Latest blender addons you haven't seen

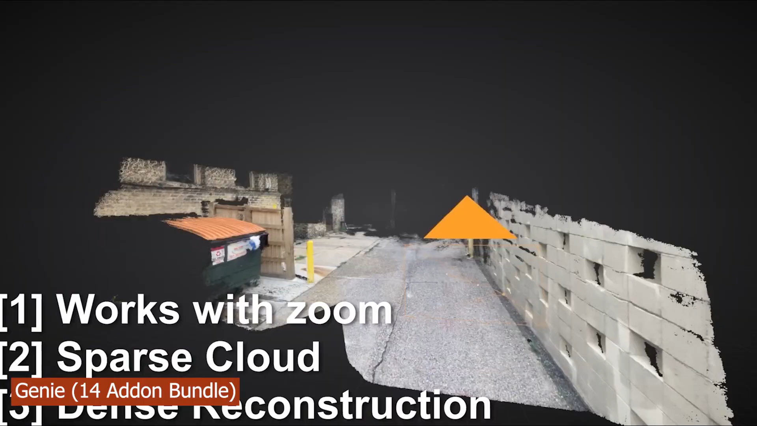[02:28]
It generates point clouds that are littered around your scene in your footage tracking every pixel in your scene giving you a very accurate camera track and because it's a point